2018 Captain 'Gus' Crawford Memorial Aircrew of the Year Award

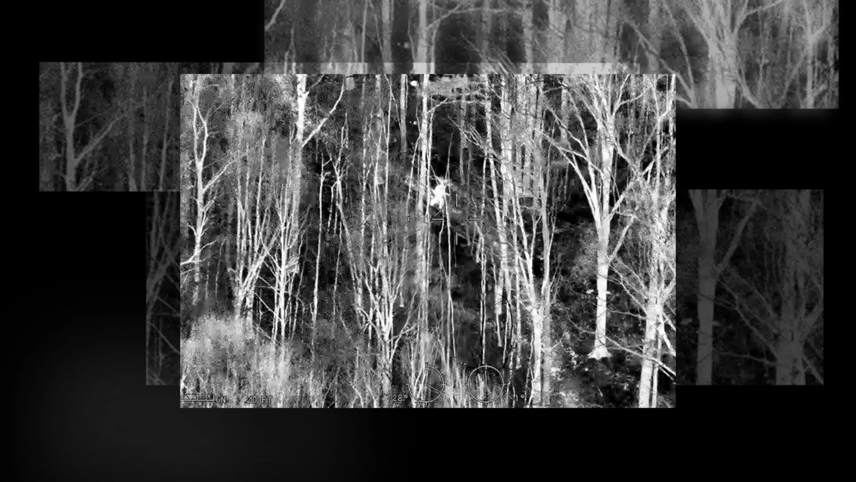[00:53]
TFO Tracy was able to locate the suspect on FLIR as he moved from behind a tree and fired on officers with a long gun.
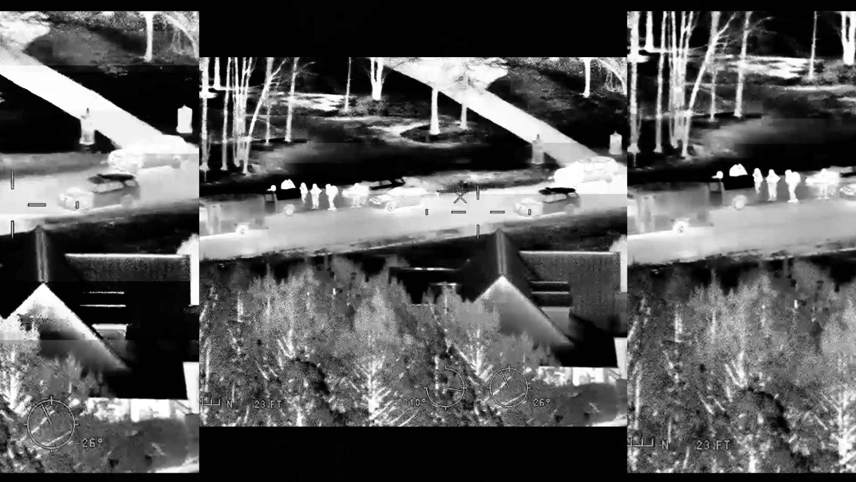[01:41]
When attempting to set up a perimeter using the moving map system, Tracy lost sight of the suspect. So the air crew elected to return to the shooting scene and cover the extraction of the fallen officer.
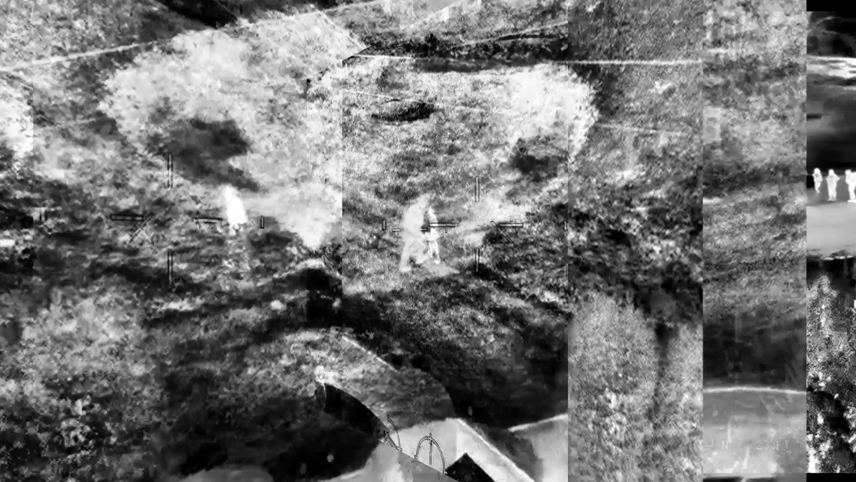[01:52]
Once this was completed, they returned to the area where the suspect was last seen
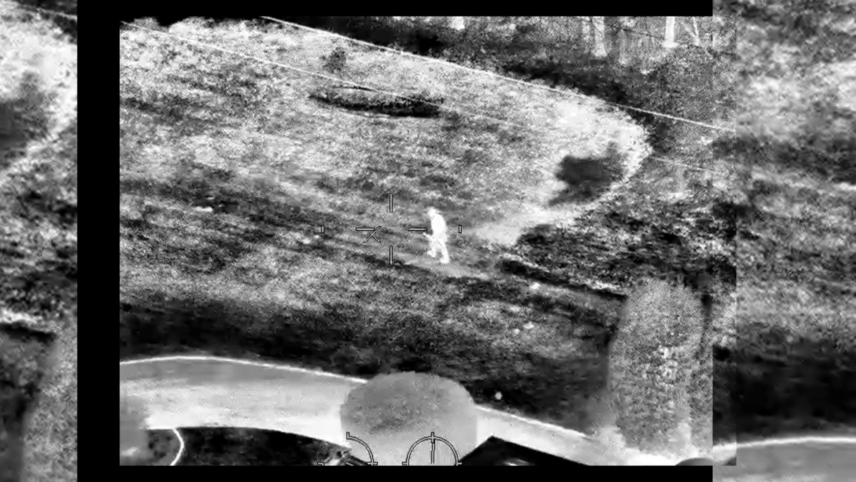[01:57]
and relocated him walking along a power line grade. Tracy could clearly see that the suspect had a military-style chest rig and an AK-47 type rifle with an extended magazine.
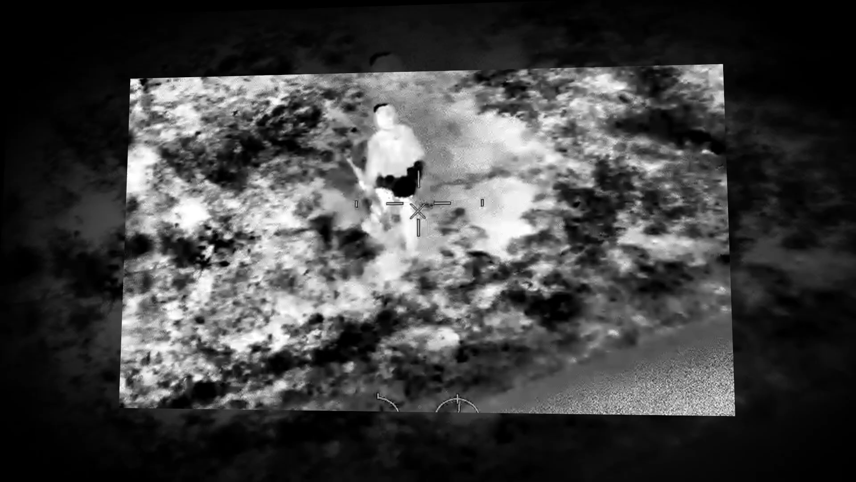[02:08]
While continuing to observe the suspect and
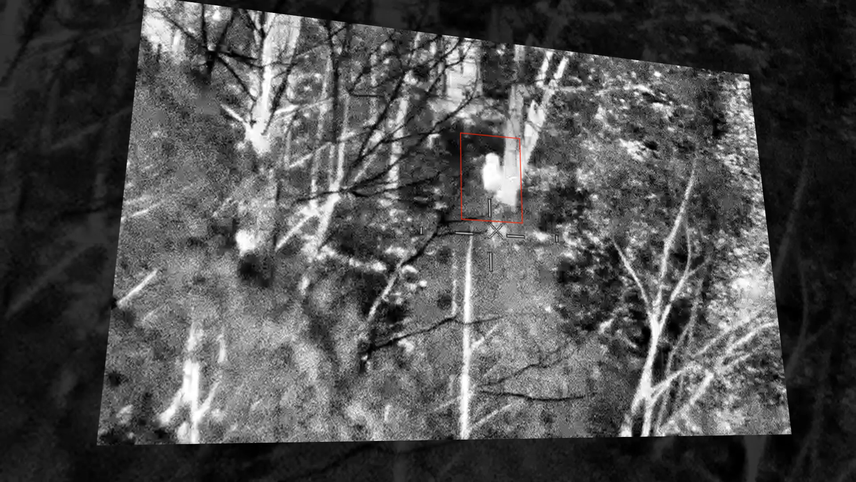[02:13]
attempting to set up a perimeter despite heavy radio traffic, Tracy and Matthews observed the suspect take a position where he could watch for responding law enforcement.
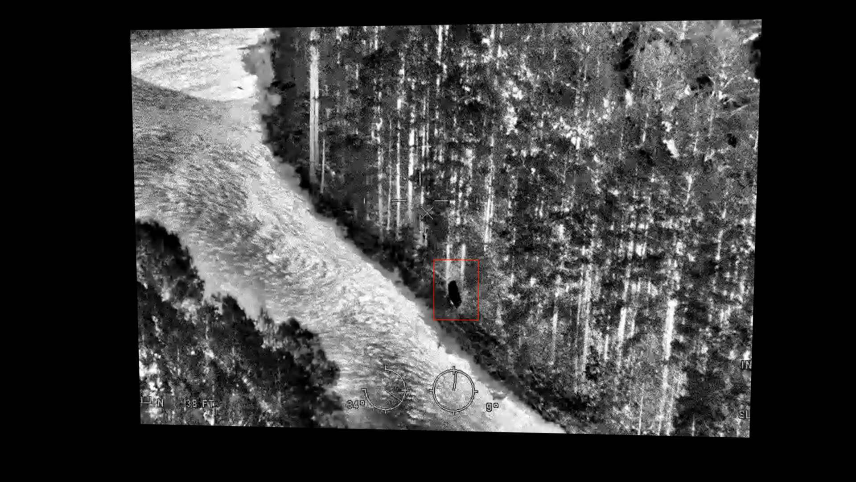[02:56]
They located a heat source coming from an
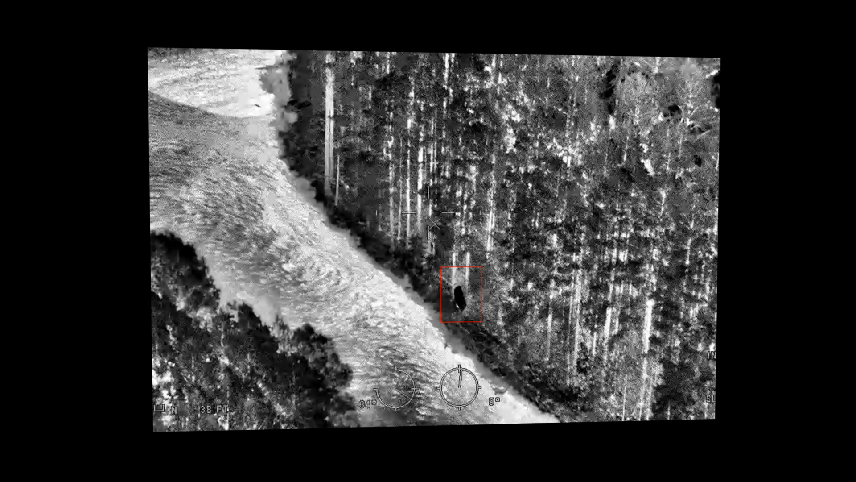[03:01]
overturned johnboat and requested units to check it out. They then responded to a report of a person with night vision running through a nearby backyard.